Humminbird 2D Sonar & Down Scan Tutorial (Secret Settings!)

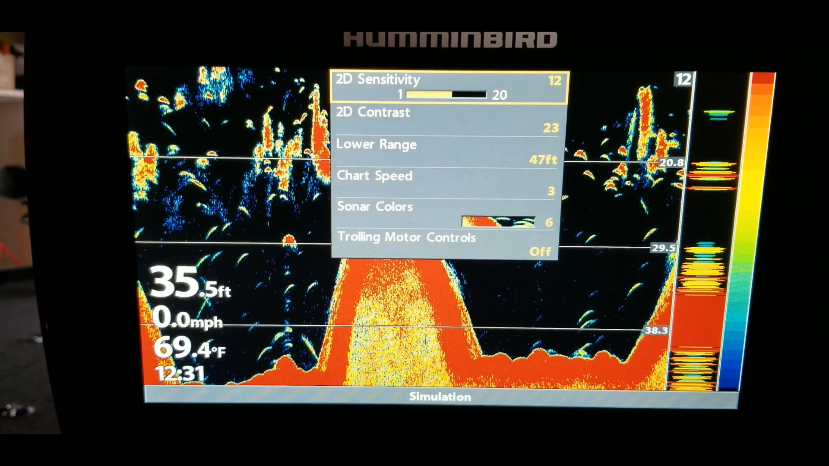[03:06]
On screen: depth 35.5 ft, water 69.4°F, speed 0.0 mph
basically this tutorial is just to go over some of these basic settings for you guys
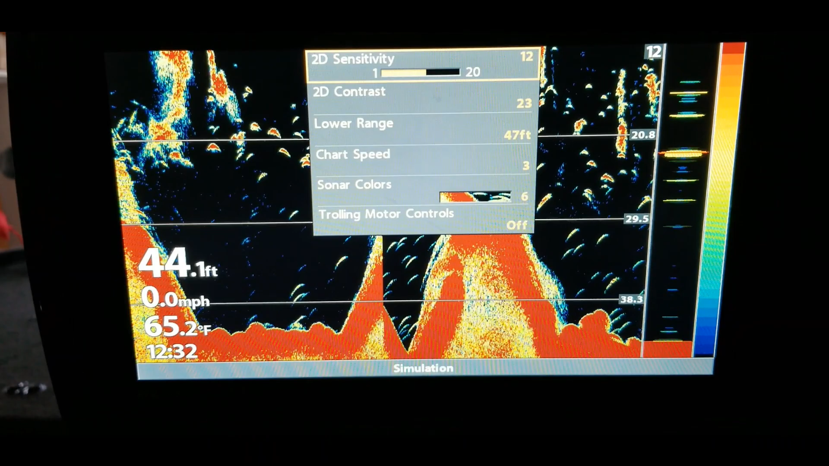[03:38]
On screen: depth 44.1 ft, water 65.2°F, speed 0.0 mph
home so sensitivity let's take a look at that
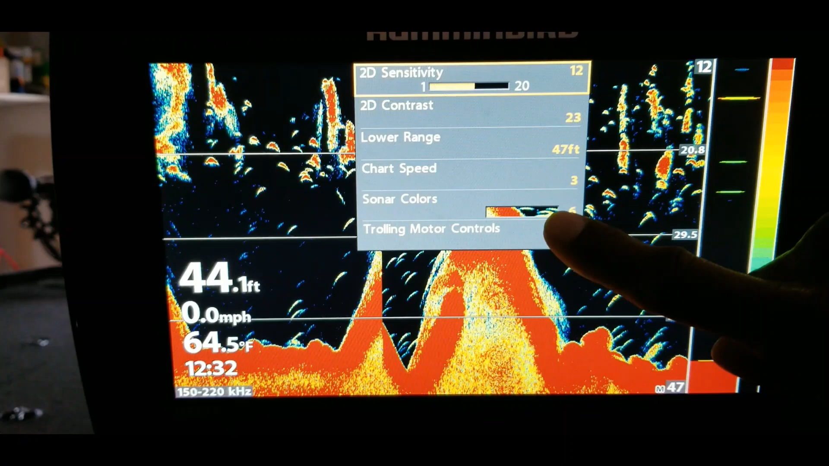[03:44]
On screen: depth 44.1 ft, water 64.5°F, speed 0.0 mph
actually let me just show you this first so on these sonar colors this is the screen that I like for me
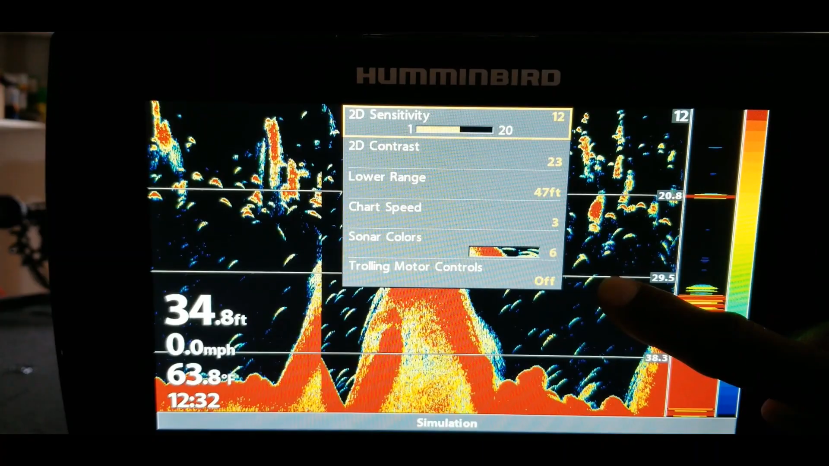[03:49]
On screen: depth 34.8 ft, speed 0.0 mph
because with that black background for me it
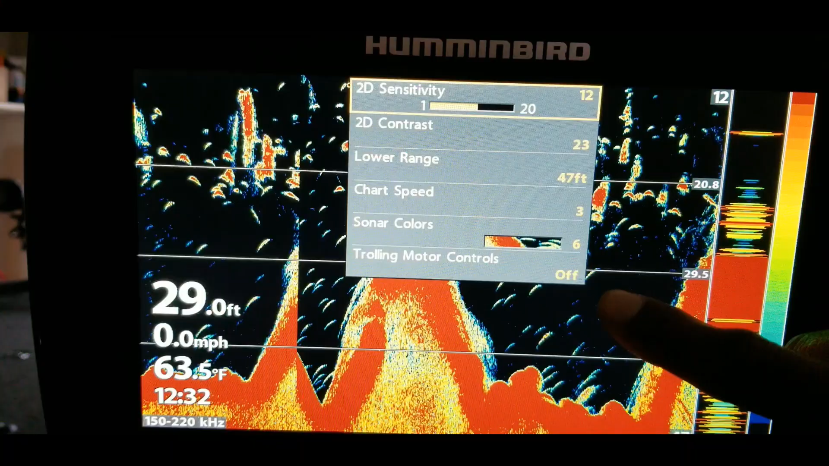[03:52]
On screen: depth 29.0 ft, water 63.5°F, speed 0.0 mph
allows the everything that I see on here
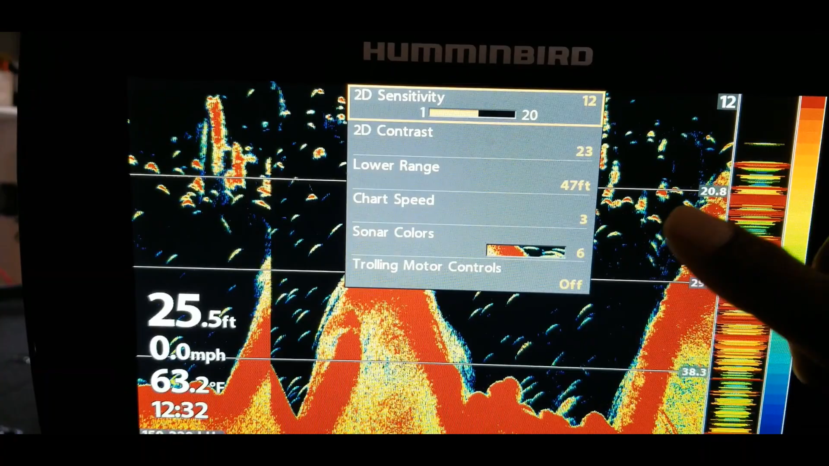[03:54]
On screen: depth 25.5 ft, water 63.2°F, speed 0.0 mph
to pop better some people will like just
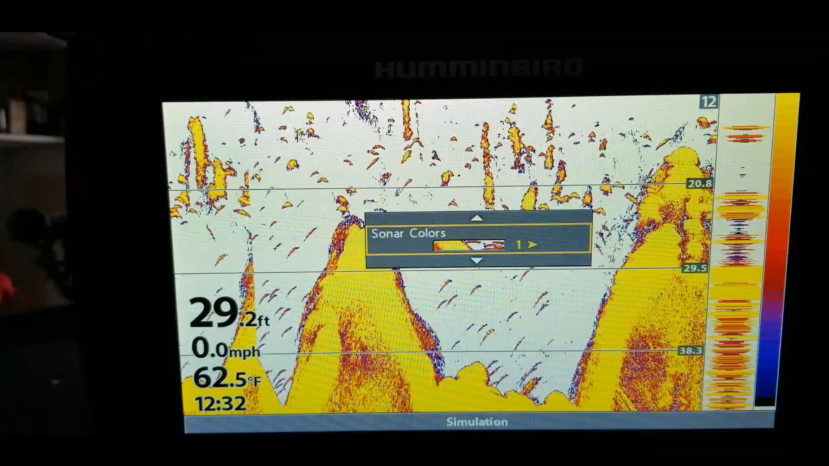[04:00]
On screen: depth 29.2 ft, water 62.5°F, speed 0.0 mph
a regular setting
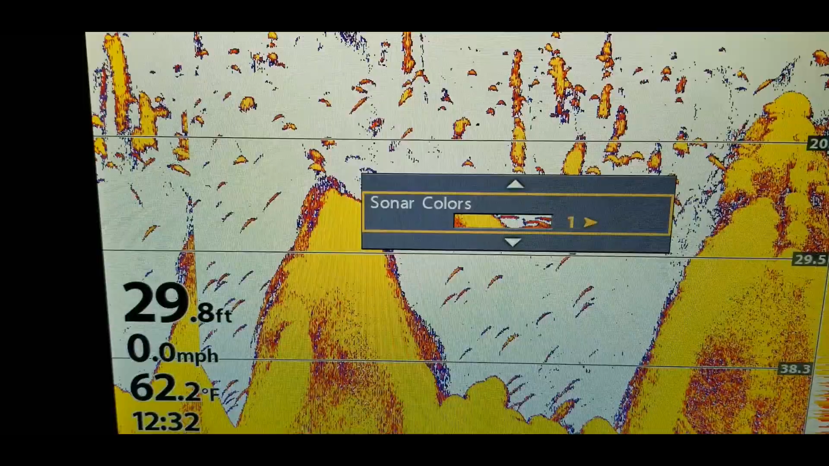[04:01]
On screen: depth 29.8 ft, water 62.2°F, speed 0.0 mph
so that number one palette that is a setting that a lot of people use
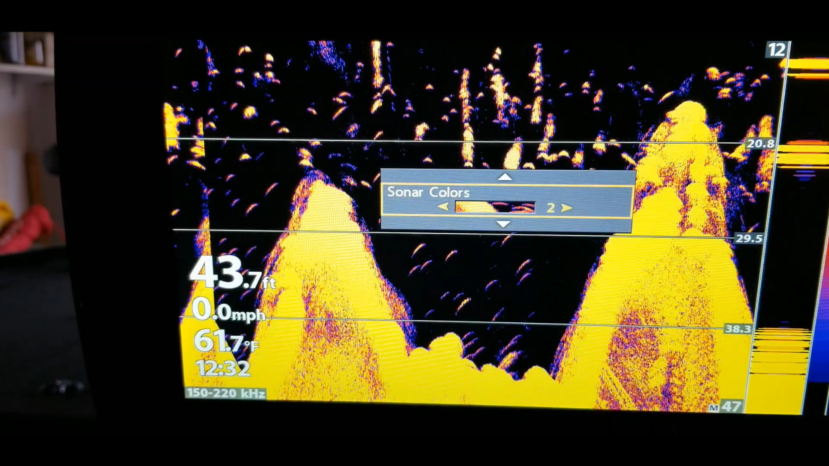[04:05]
On screen: depth 43.7 ft, water 61.7°F, speed 0.0 mph
but once again I would just scroll through here and use a setting that based
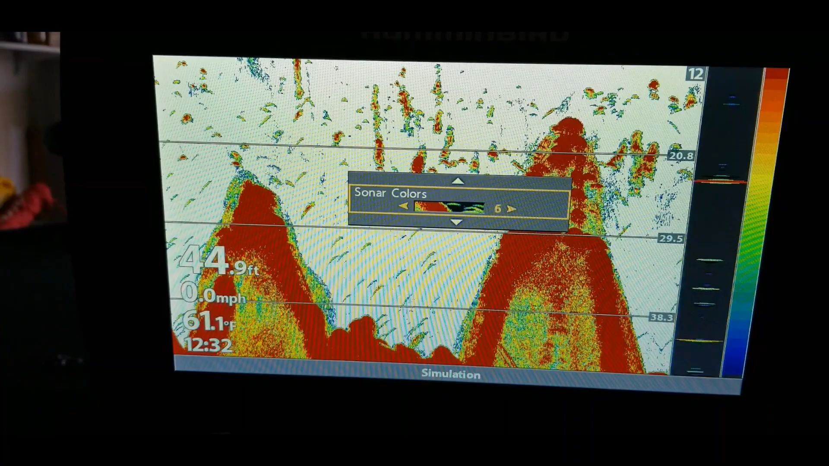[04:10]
On screen: depth 44.9 ft, speed 0.0 mph
on how well you can differentiate between different items
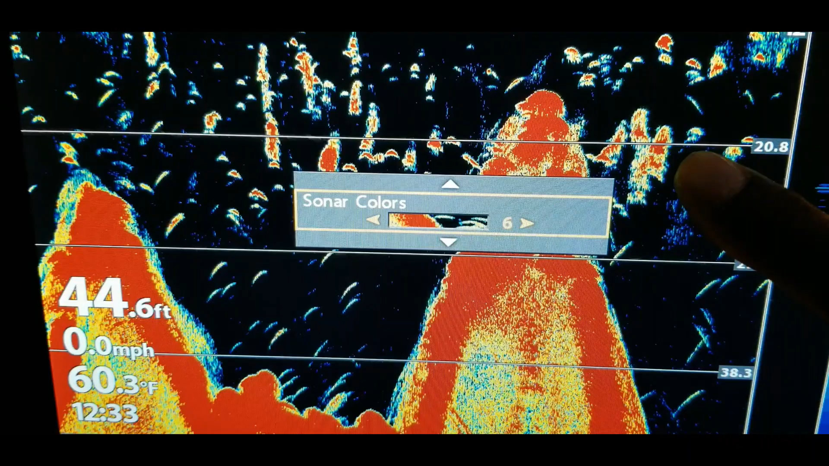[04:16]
On screen: depth 44.6 ft, water 60.3°F, speed 0.0 mph
so you see bait fish you see fish you see structure cover everything like that so
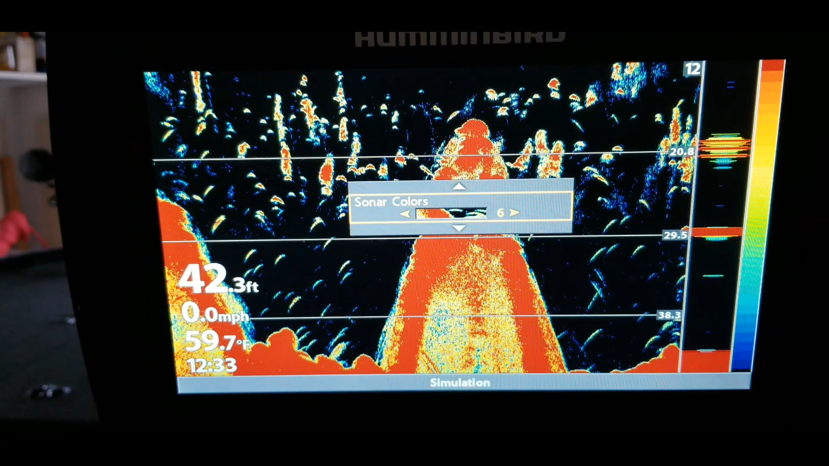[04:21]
On screen: depth 42.3 ft, speed 0.0 mph
whatever palette allows you to see that the best is what I would set that on so
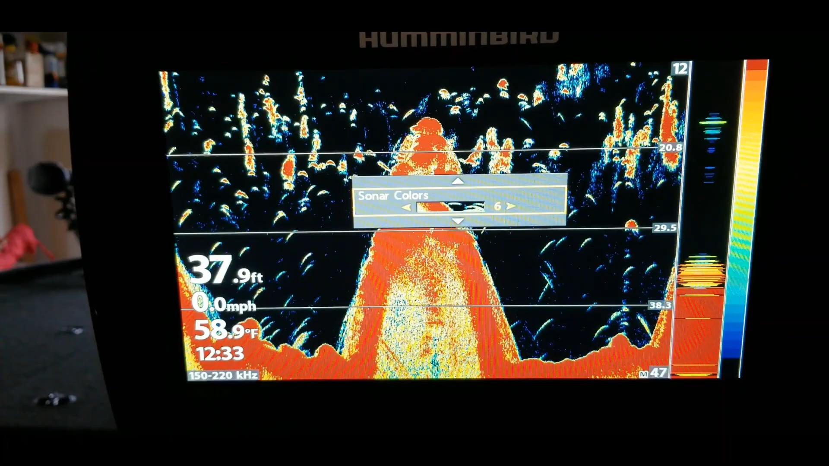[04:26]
On screen: depth 37.9 ft, water 58.9°F, speed 0.0 mph
there should be I think 11 12 wow
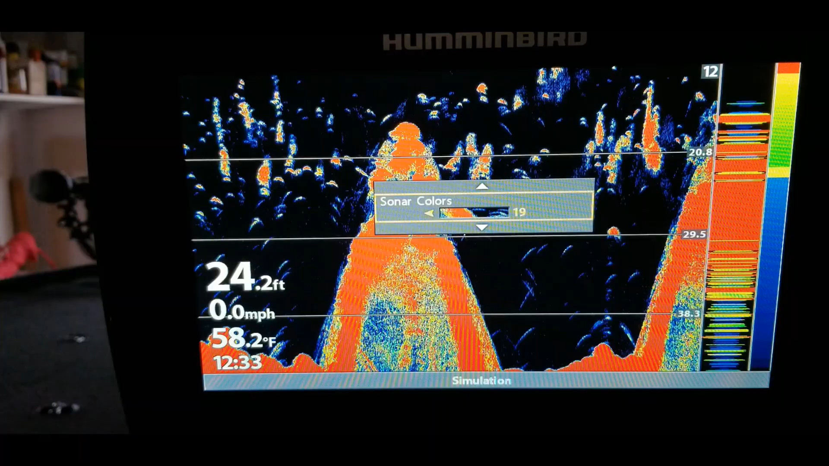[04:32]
On screen: depth 24.2 ft, water 58.2°F, speed 0.0 mph
okay so there's 19 settings on that that you can go through and just pick the one that you like the best for me I like
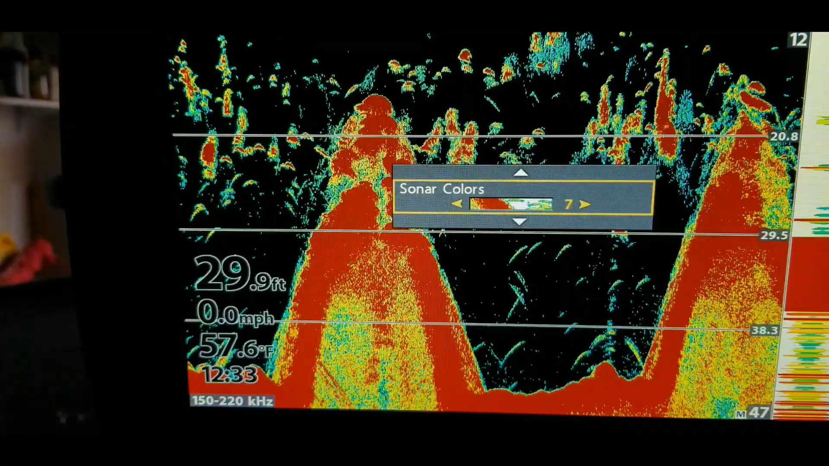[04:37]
On screen: depth 29.9 ft, water 57.6°F, speed 0.0 mph
palette number six all right so let's go back up to sensitivity when when
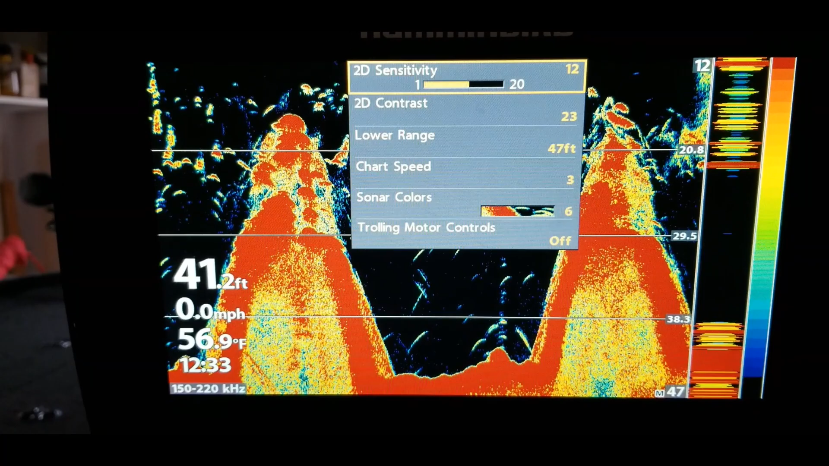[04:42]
On screen: depth 41.2 ft, water 56.9°F, speed 0.0 mph
I am setting up my sensitivity what I do is I'll kick it all the way down and as you see
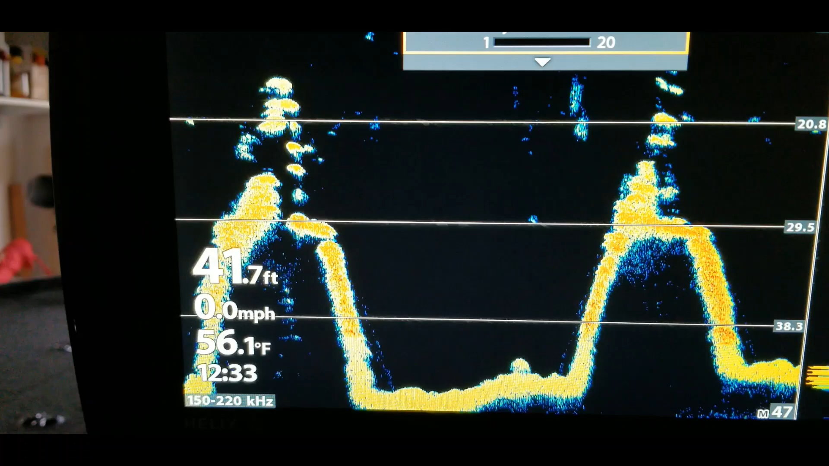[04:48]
On screen: depth 41.7 ft, water 56.1°F, speed 0.0 mph
if it kind of gets rid of things on there and then I'll kick it all the way up and what it
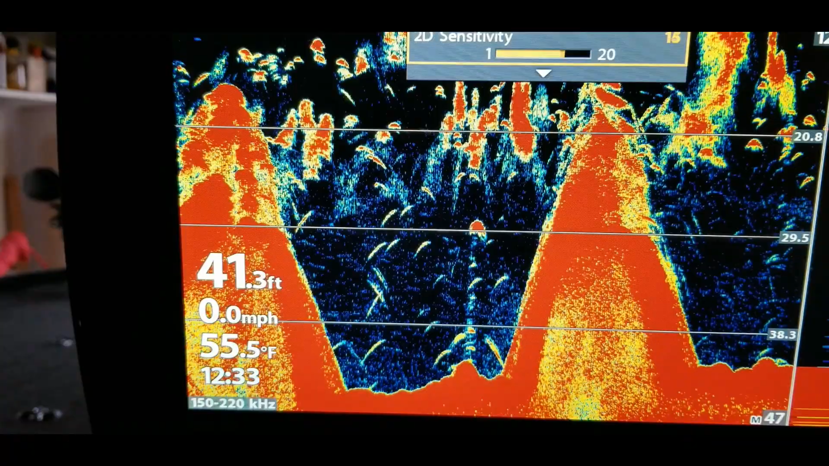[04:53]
On screen: depth 41.3 ft, water 55.5°F, speed 0.0 mph
does in the opposite direction it'll get too much distortion in it so you want to put it